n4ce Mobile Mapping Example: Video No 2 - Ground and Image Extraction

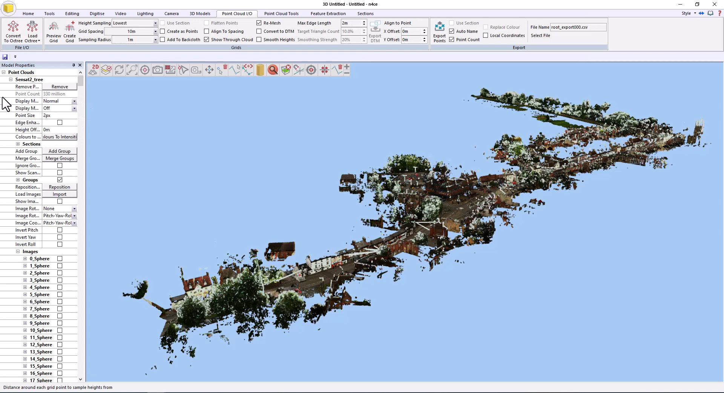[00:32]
The display mode here is the first property we can come to and to change. So at the moment, we're in normal mode, which is essentially red, green, and blue, i.e. the color it was assigned to at scan time.
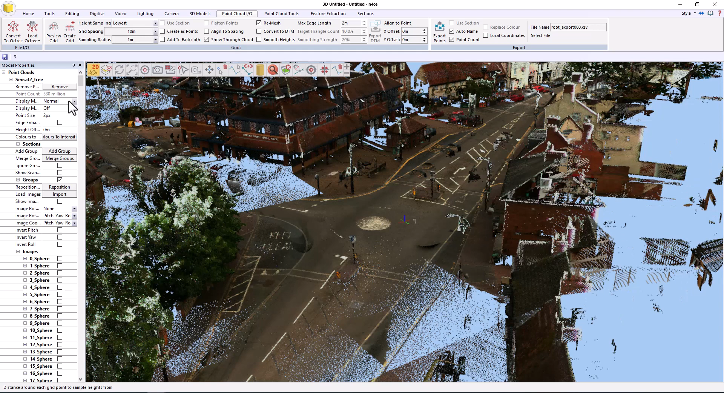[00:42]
And if I change that to say intensity, we'll see the intensity channel.
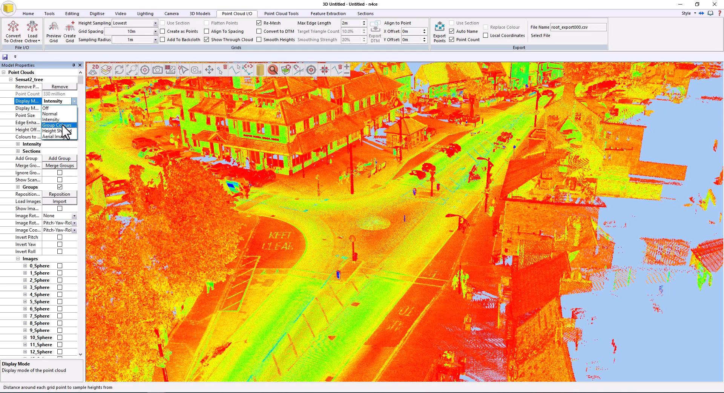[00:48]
And if I change that again to say group color, we'll see the color assigned to each point based on its scan.
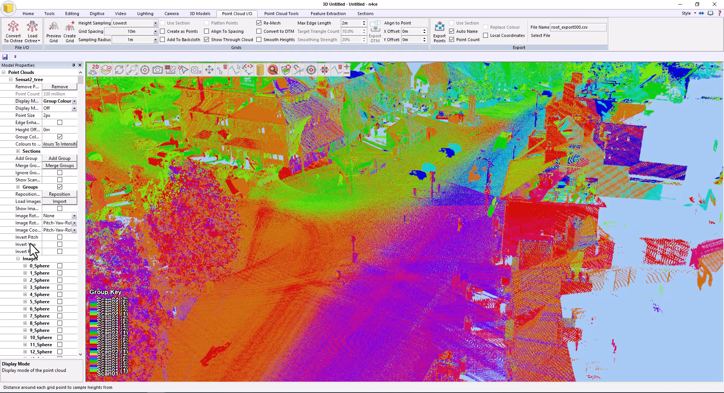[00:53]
So here you can see under the group section, each of the scans. So what becomes immediately apparent is that some of this noise can be removed by running our overlapping scan filter, because what we can tell from this is that different objects appear in only one or two scans, in which case we can say to the system, only keep data that is in say three or more. So if I go to group by overlapping scans, I can say my minimum group count is three. Normally for static scans, that would usually be two.
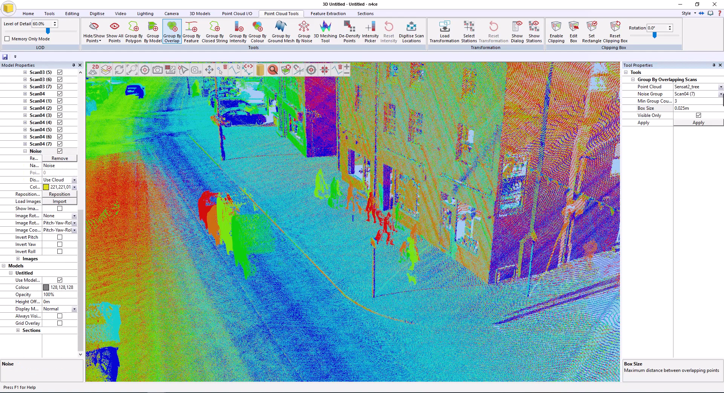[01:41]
the box size controls the individual boxes that are used to segment the point cloud and then analyze the data within that volume to see how much data is in it from different scan occasions. So I need to add myself a new group, which goes in there and then use that as the target group and then press apply.
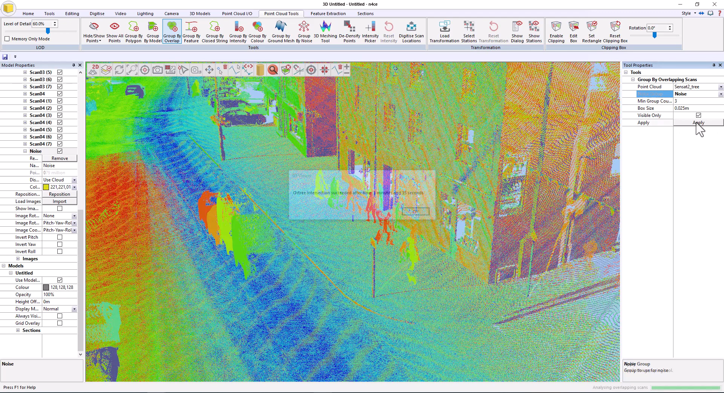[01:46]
Okay. Now that process is finished, we can check the results.
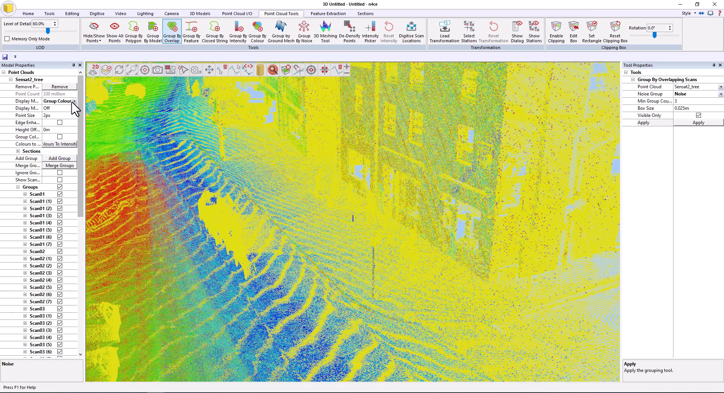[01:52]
So if I move to the top and set everything to normal, everything returns back the way it was. But if I scroll down the groups, I can say instead of using cloud, I can say intensity. So now everything that's changed color is now in this noise group.
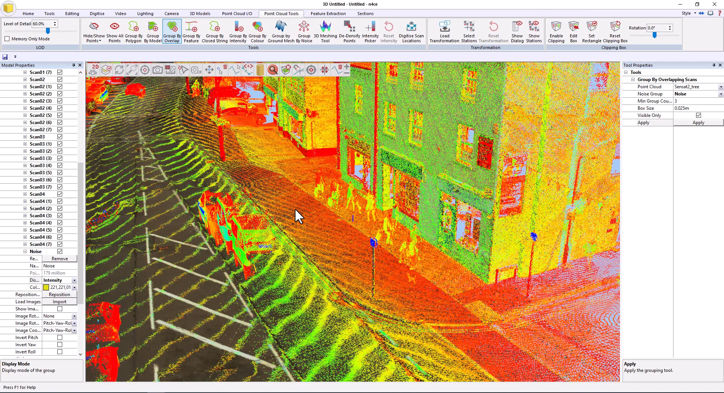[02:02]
And I can now, if I just turn it back to say use cloud, that's with it in the data set.
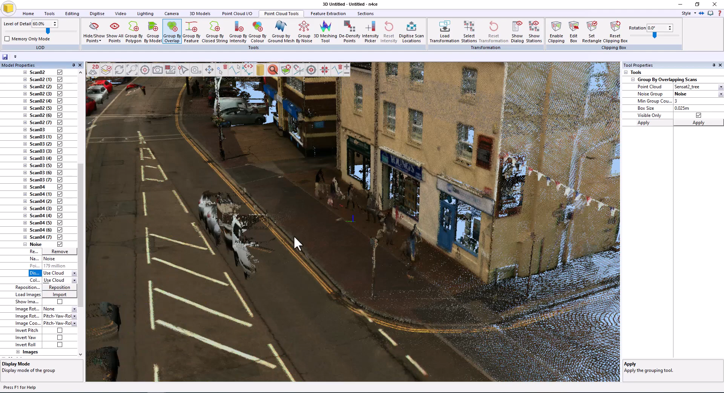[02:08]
And if I click remove, it goes. Okay.
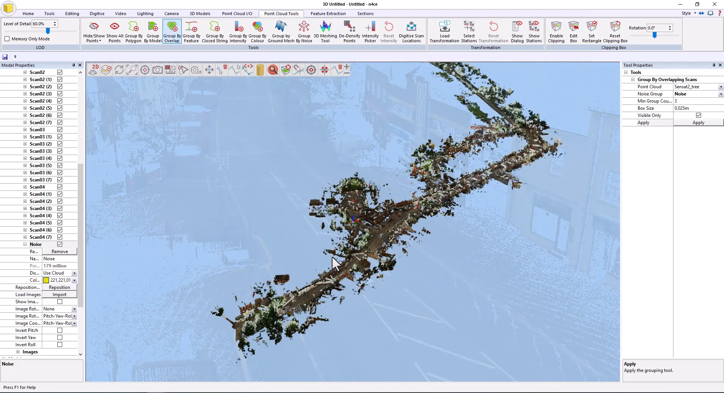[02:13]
Generally, we're dealing with road markings and what's on the ground. So I'm also going to run a ground filter to move just the ground data into its own group.
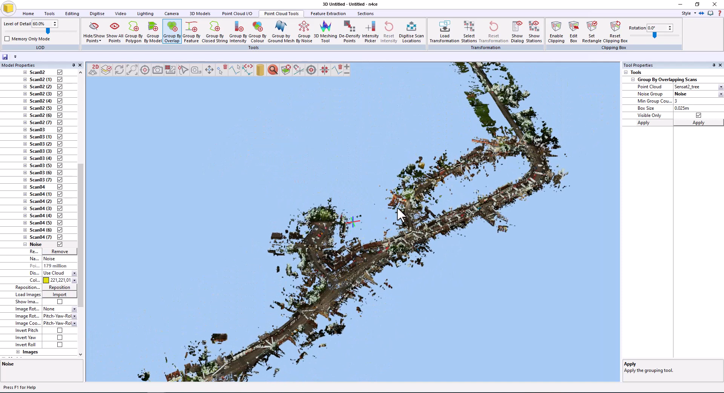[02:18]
So we'll go add group again, call this road data. And this time we're going to use the ground meshing tool, which means any data close to the ground we moved into that group, road data.
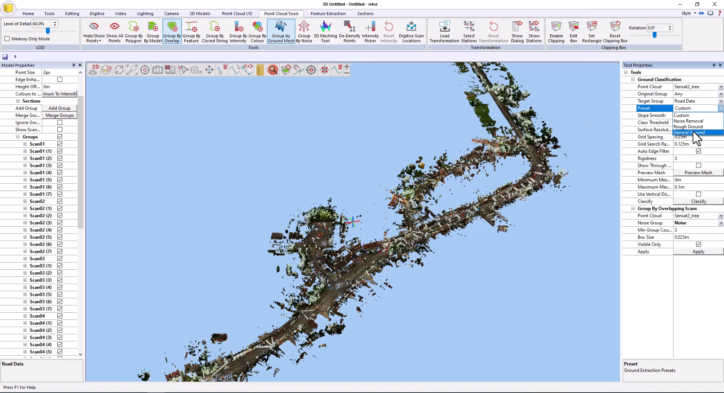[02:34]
We use the general ground preset and press preview. So now we're looking at the preview ground model.